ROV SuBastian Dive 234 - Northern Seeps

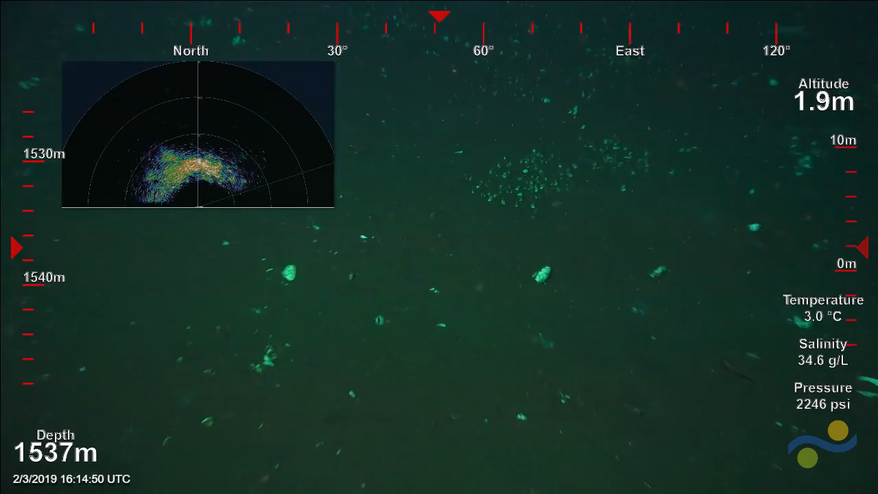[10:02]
On screen: depth 1537 m, water 3.0°C
Okay. Is that mussels right there? Oh my gosh. Please, please, please. Let it be mussels. Right there. Oh, there's a gastropod. Jeez Louise. Same.
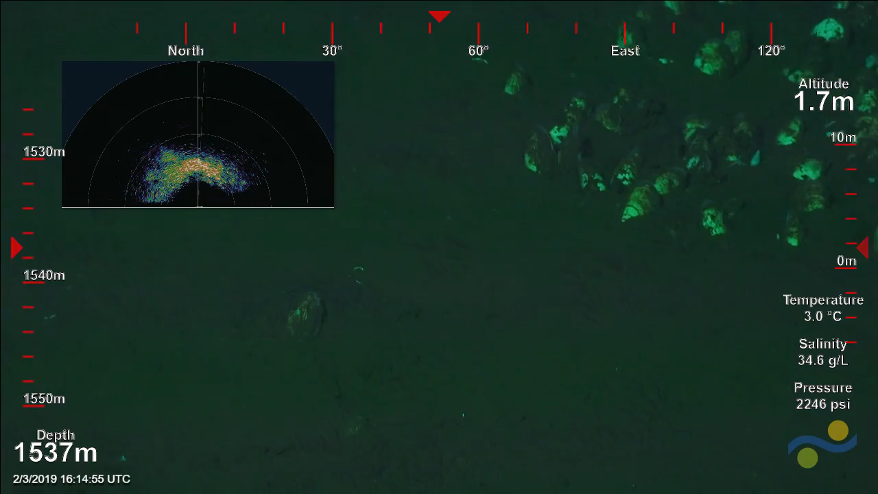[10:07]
On screen: water 3.0°C
away. Are they? Oh, those are clams.
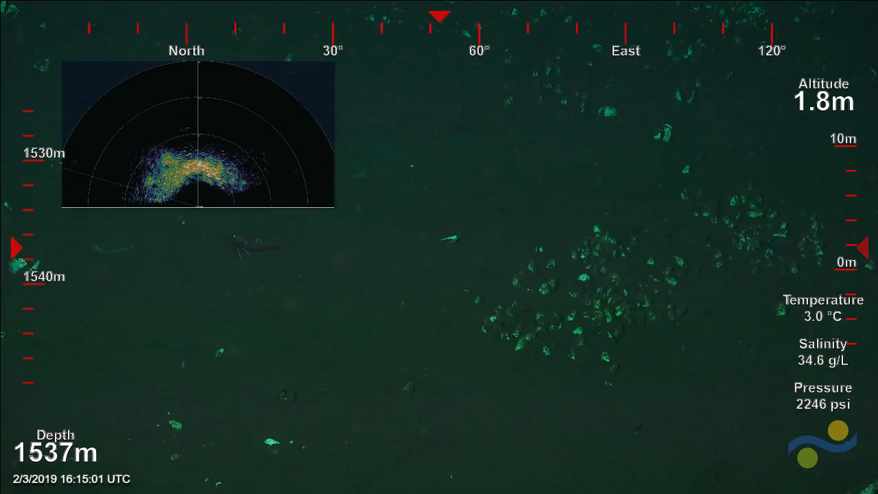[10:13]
Baby clams, I think. Yeah, there's a hole there. There's a hole there.
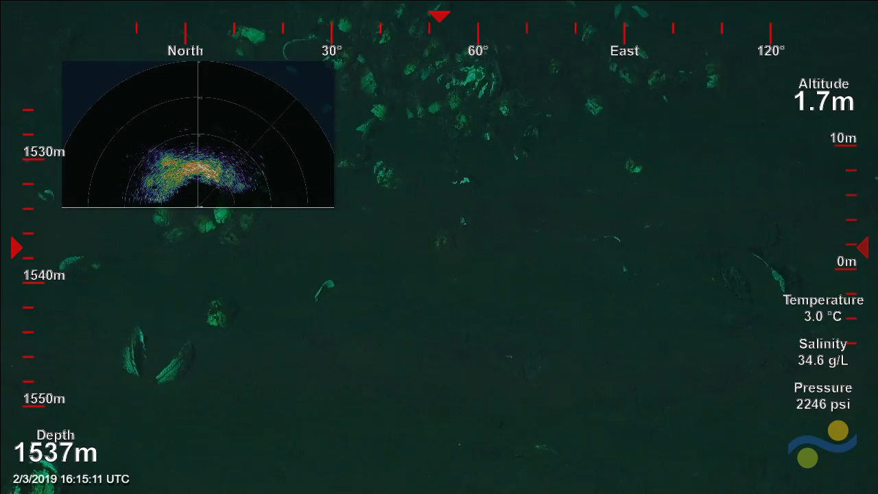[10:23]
On screen: water 3.0°C
Some of the plaques here have, there's like plaques. Yeah. Yeah. A lot of animals in there.
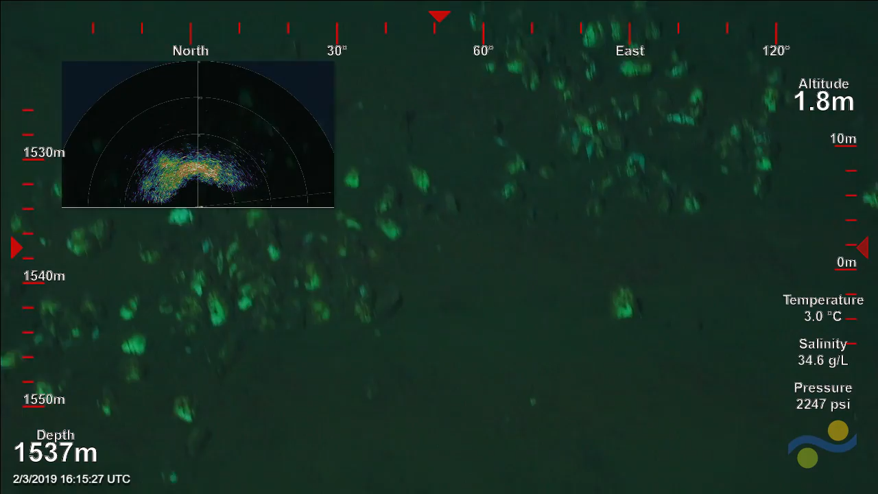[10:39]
And with those clams. I'd really like to find some mussels though.
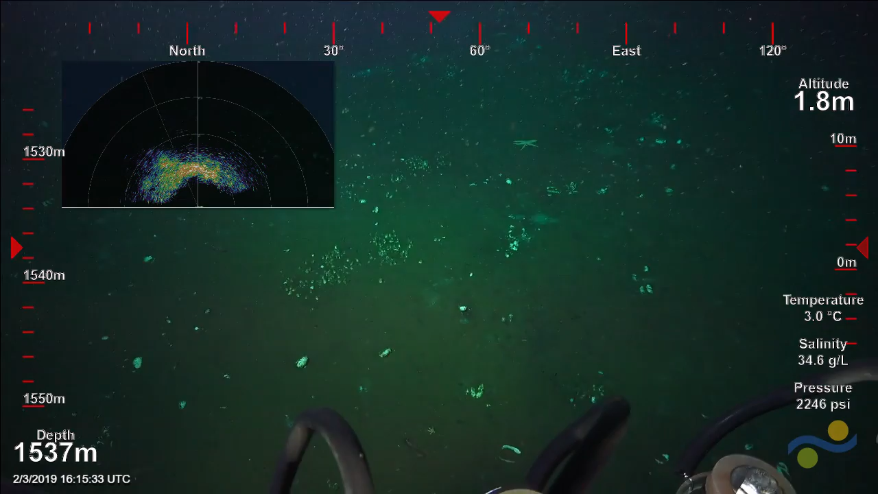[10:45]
On screen: depth 1537 m, water 3.0°C
Seriously.
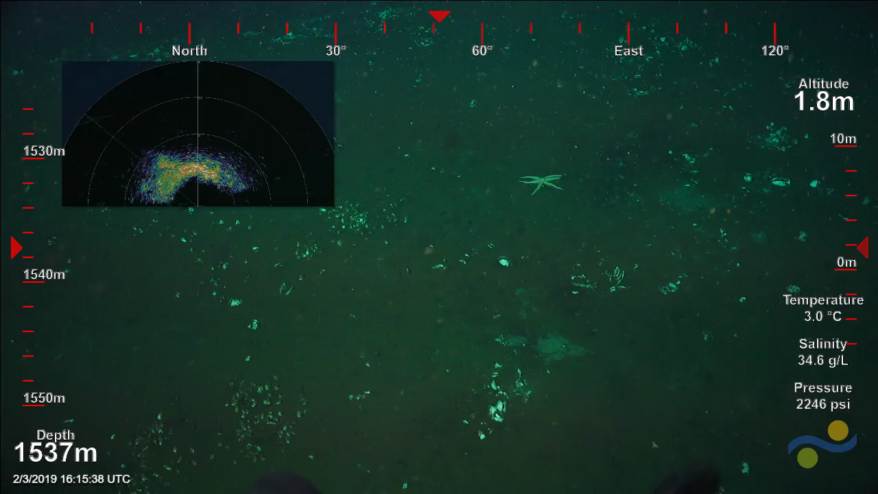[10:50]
That is fairly reducing sediment. I'm kind of surprised. There's Matt right in front of us at the top of the screen.
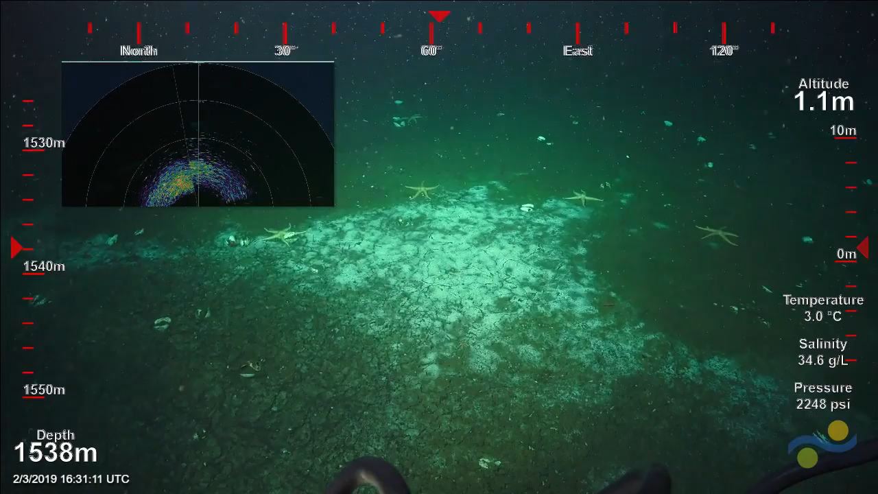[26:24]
On screen: water 3.0°C
the multi meat over this area to see if we can see it? I think that's a great idea. Well, it depends if it's safe for the ROV. Yeah. I mean, would we have to sit down to do that, or? No, I'd rather be off the thing. Yeah.
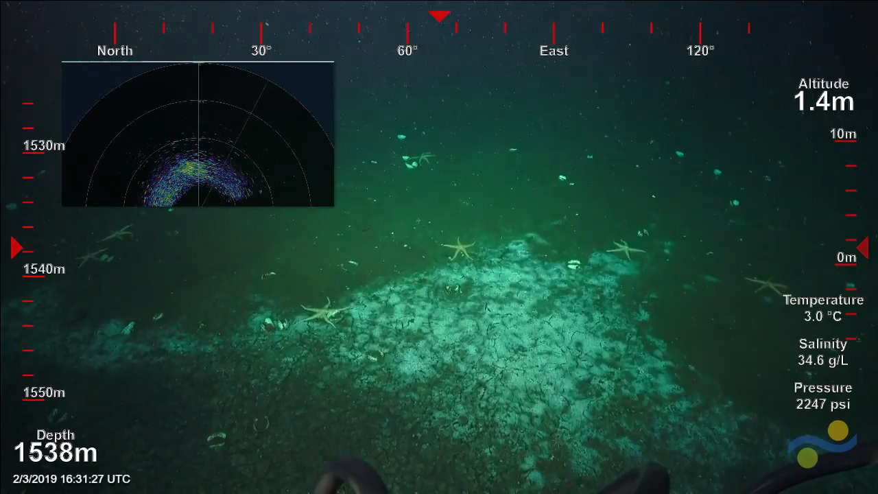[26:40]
On screen: water 3.0°C
As long as we don't know what's happening. Yeah. What is this little thing right here? Let me zoom in on that. I'll try it without the thing to try it with the mat.
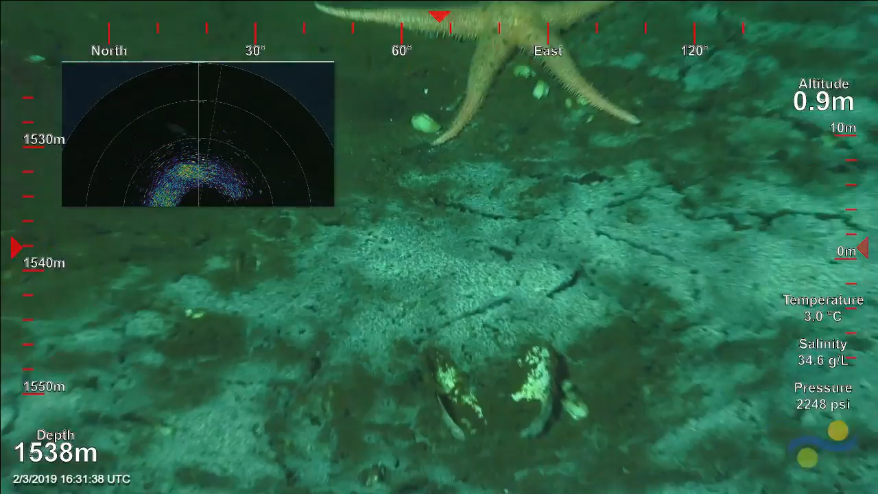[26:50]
On screen: depth 1538 m, water 3.0°C
It's a nice mat. I mean, although I don't know what is going on there. Will it just turn it on? Kill the and just turn it on.
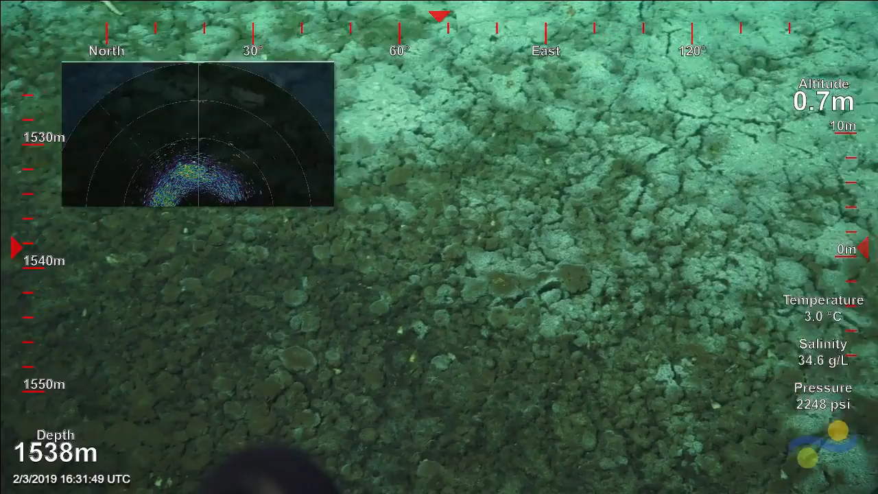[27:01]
On screen: depth 1538 m
Is that where the bubbles are broken through? Oh, wow. I don't know what that is.
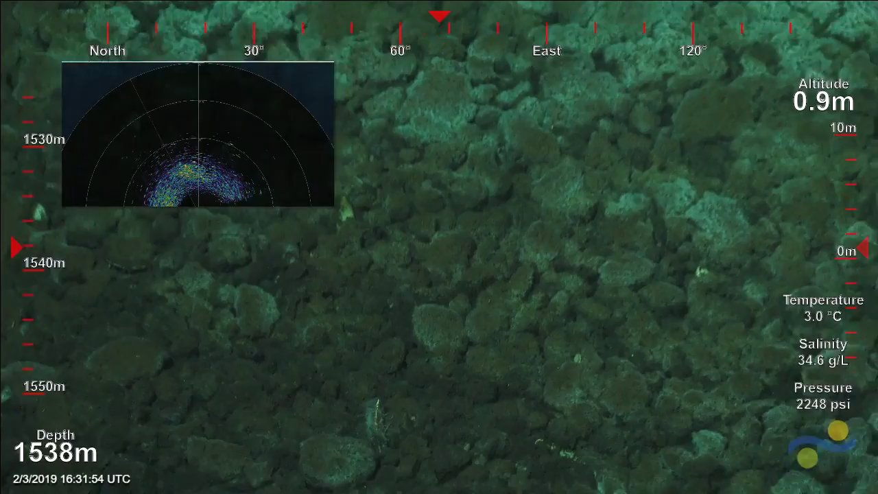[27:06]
On screen: water 3.0°C
I've never seen anything quite like that in terms of sediment morphology. I think Carlos is right. I think this is something, this is not necessarily just cold seepage. This is hydrothermally impacted too. It's like elephants here. Yeah. I would land facing it, because you're in the middle of the pockmark right now,